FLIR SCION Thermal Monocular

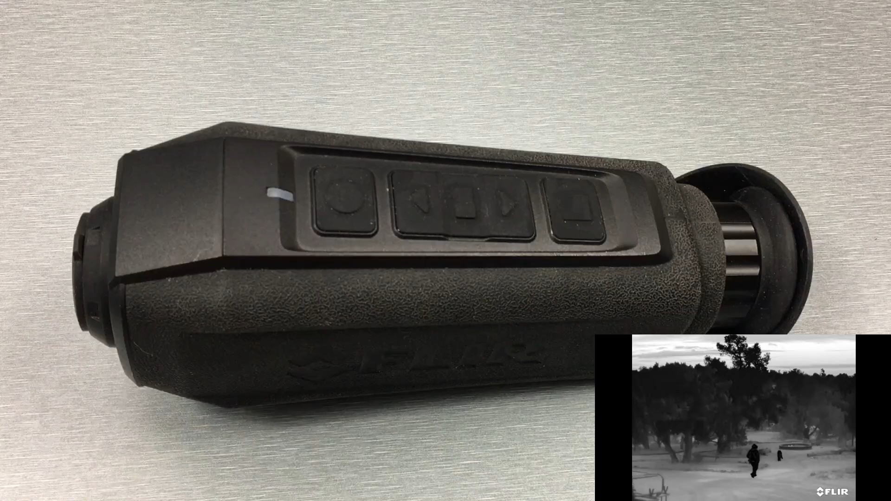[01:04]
the device now with the OTMs i do believe with the firmware upgrade you can get the same the same functionality for the for the streaming of
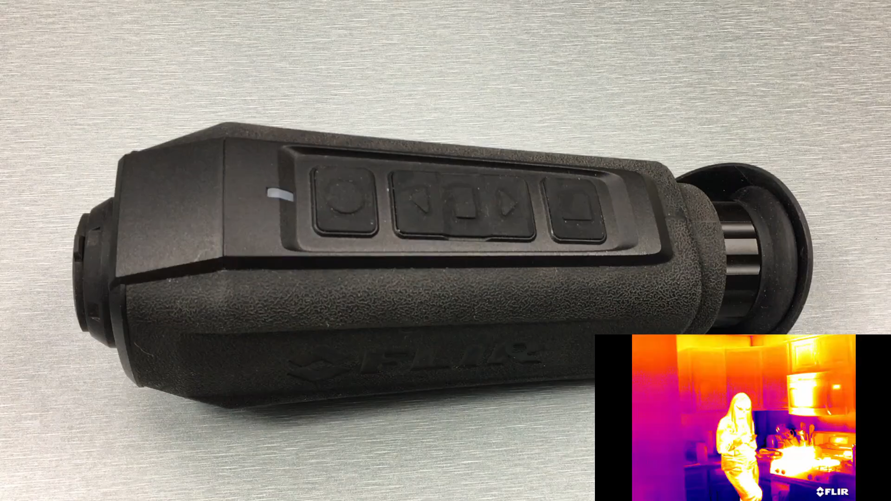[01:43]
266 and just to give you an example of differences so with this 166 it uses a 14 millimeter lens which gives you a 0.7 base magnification level which is a 32 by 24 degree field of view now with the 266 that uses an 18 millimeter lens which gives you a 1 power or 1 by base magnification level and then a slightly smaller field of view which is going to be 24 by 18 degrees now if you want more magnification level FLIR does have different models that
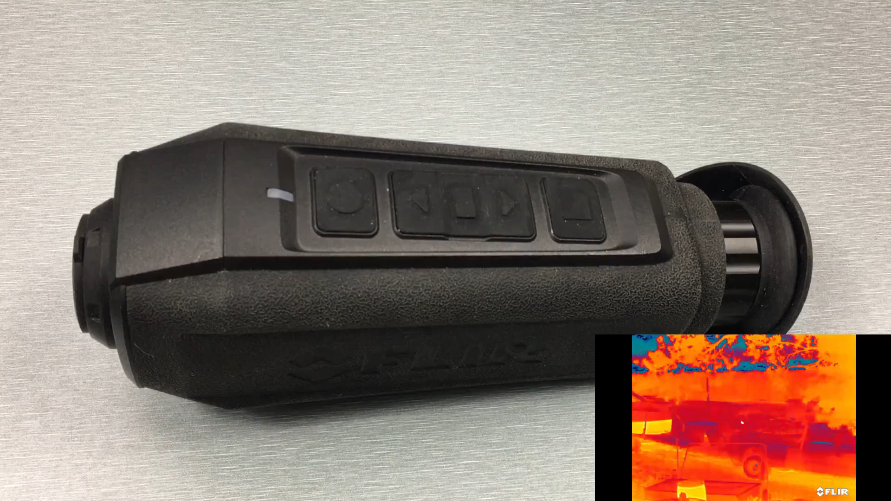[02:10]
you're going to get it's going to be fairly similar you know the 266 is going to be a little bit better because it has a little bit more magnification to it and obviously the 366 is that have the 35 millimeter lenses those are going to give you a you know a
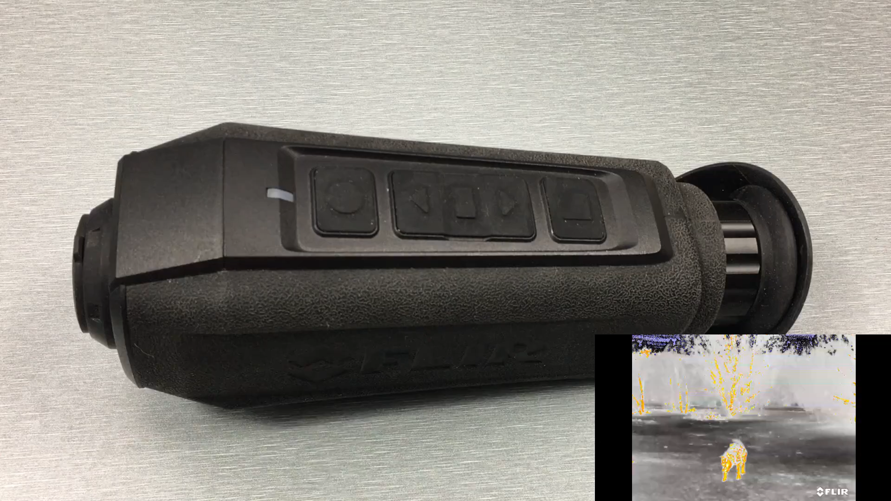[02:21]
better image compared to this one because you got more magnification level of it i'll run through the device real quick for you guys so here on the front you got this lens cap
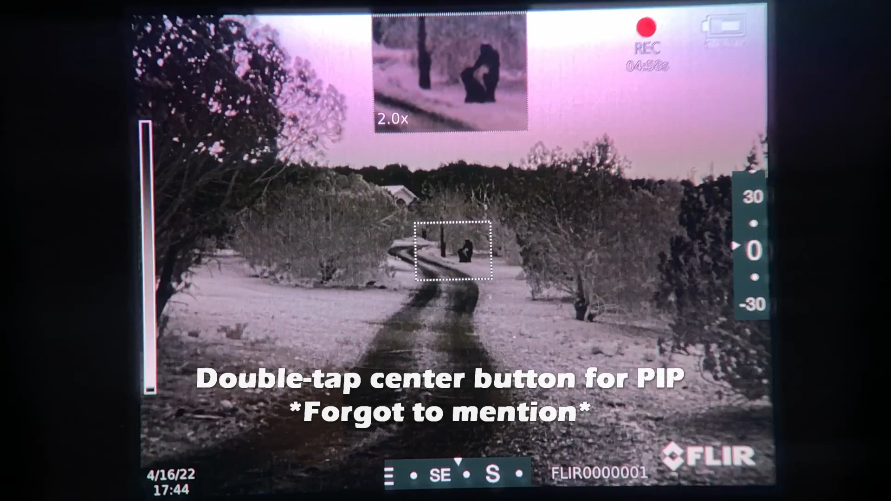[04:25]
a long press of the center button is going to get you into the menu and then use the up and down arrows to navigate the menu
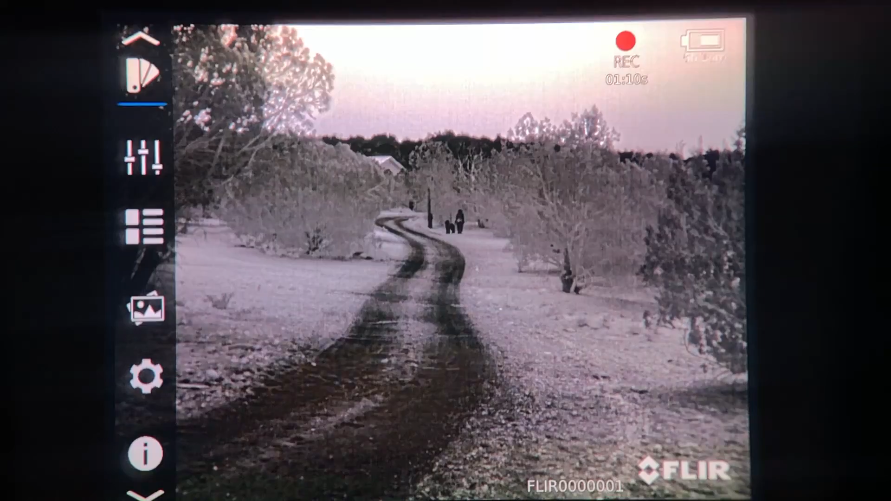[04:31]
and make your selections with the center button this rear button right here is how you take photos and
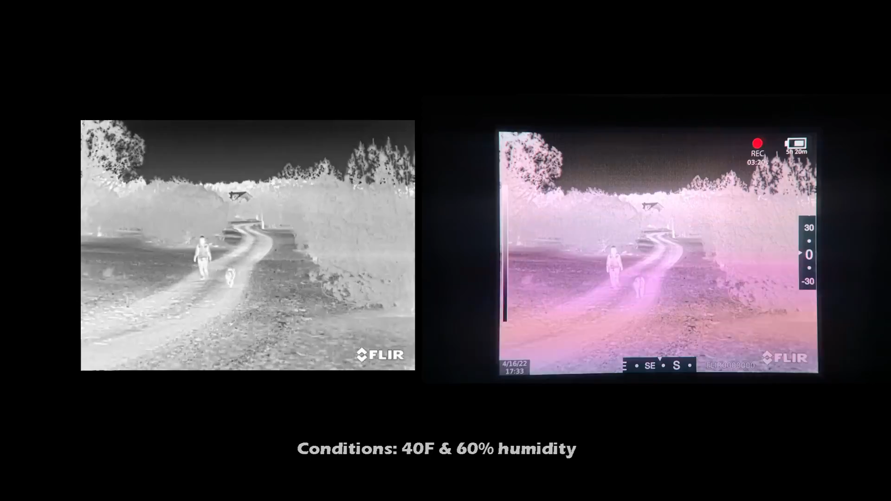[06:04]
board okay and here's black hot obviously
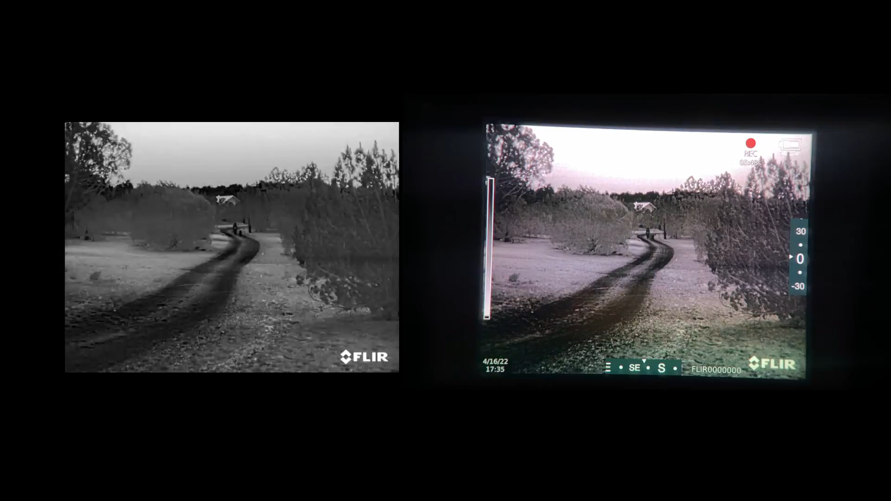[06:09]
now i did have to speed up the videos just so it didn't take forever with the wife walking back and forth and so that's why it's going to look a little funny
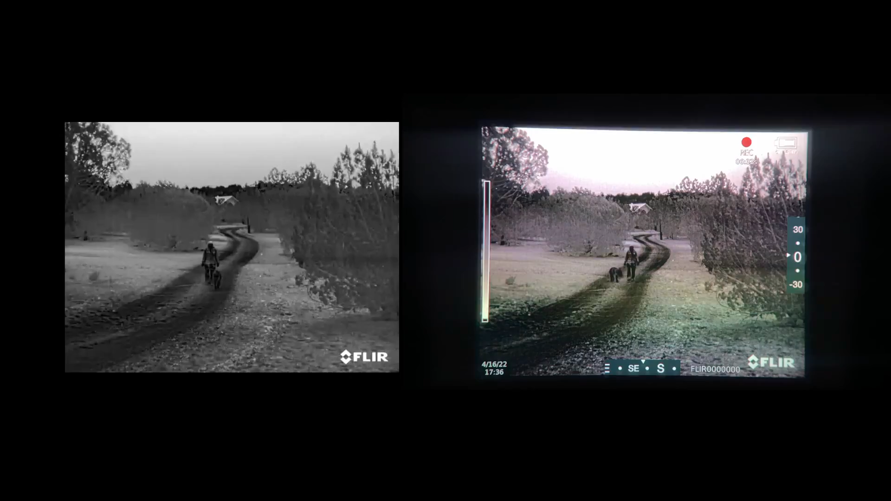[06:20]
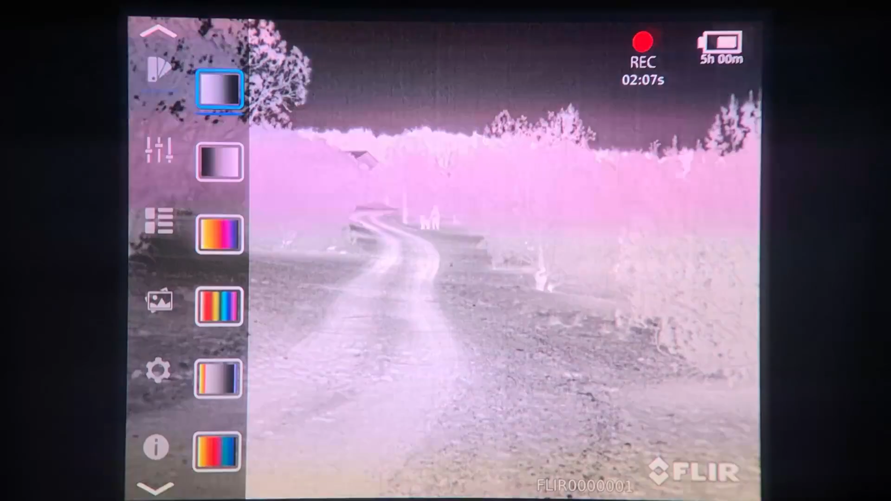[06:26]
okay here i'm just toggling to the different palettes so you can see what they look like okay
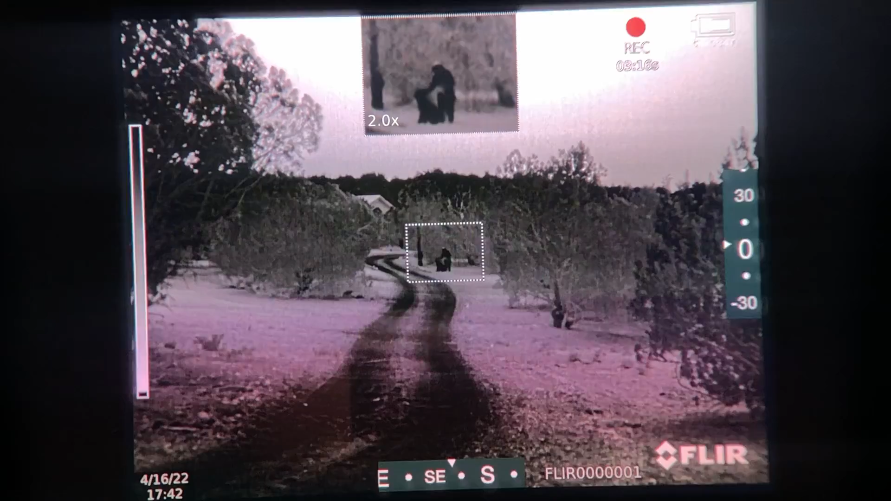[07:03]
and this is the picture-in-picture mode you can easily go in and out of it just by hitting the center button
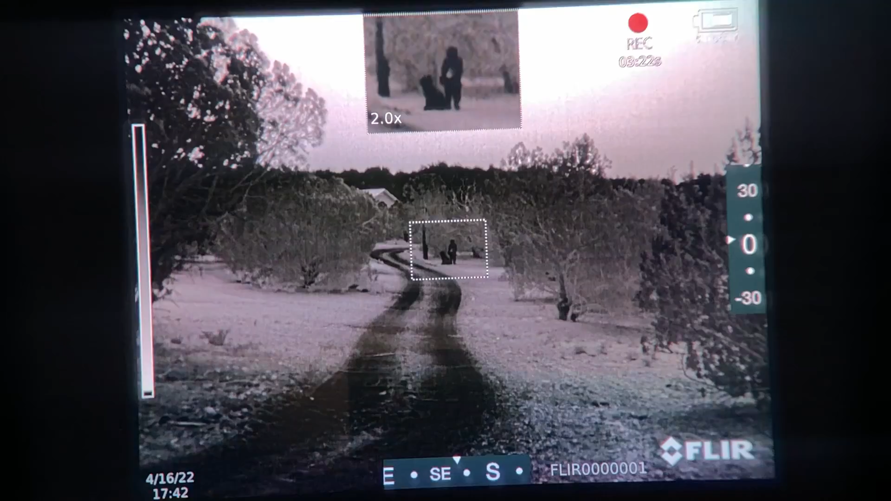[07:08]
all right here's the digital zoom just keep in mind every time you zoom in like that you're going to lose some resolution
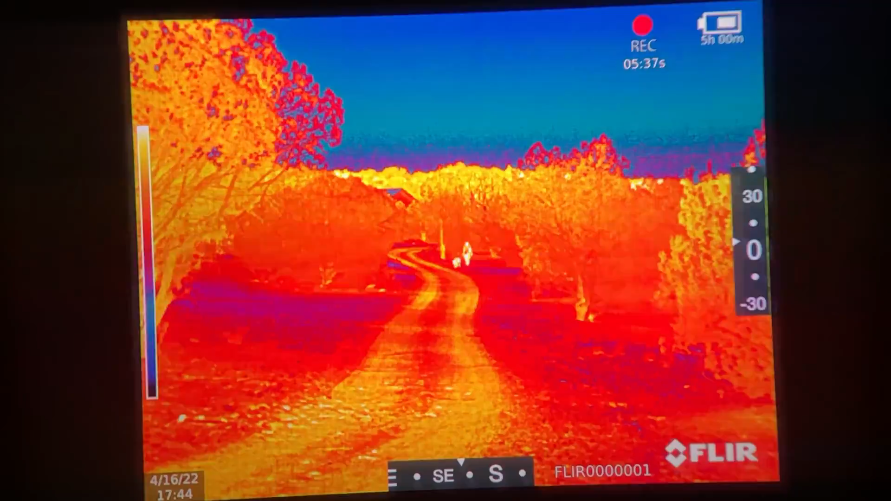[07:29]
okay this palette is lava initially i always thought it was kind of gimmicky but as you can see it actually works really well
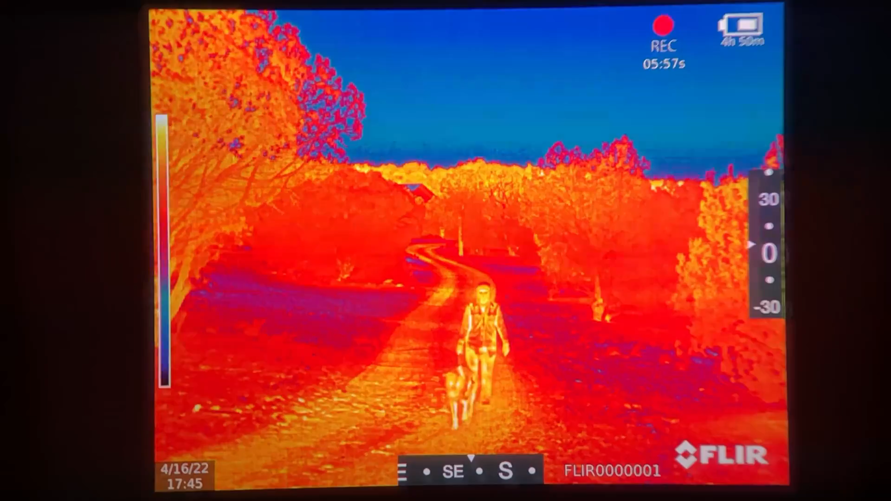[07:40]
all right the scion is on the left and the breach is on the right now this comparison i wanted to show because the scion 166
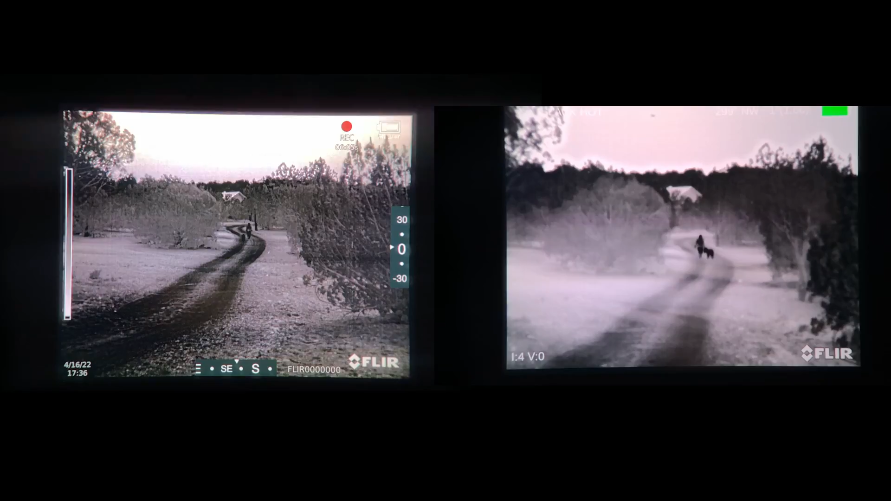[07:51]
is a 0.7 base magnification and the breach is a 1.0 so you can see how much more field of view you do get with that 0.7
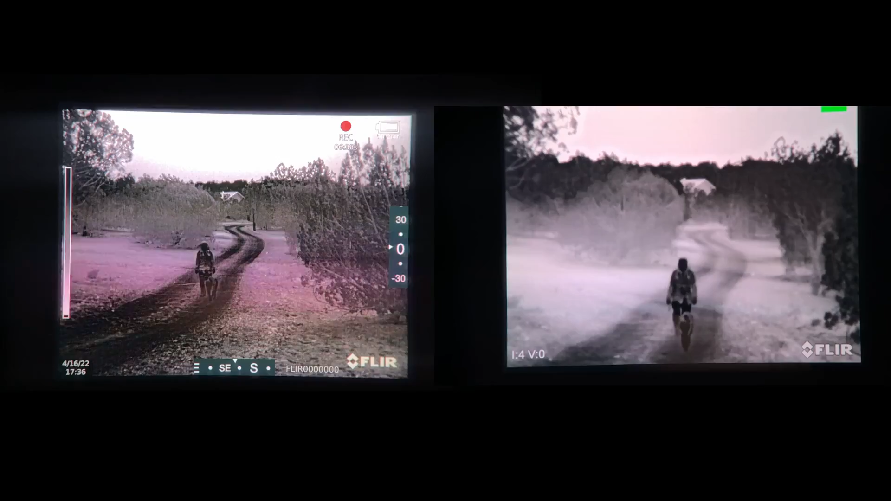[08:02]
as you can tell from the videos this thing works really well the thing i like about this particular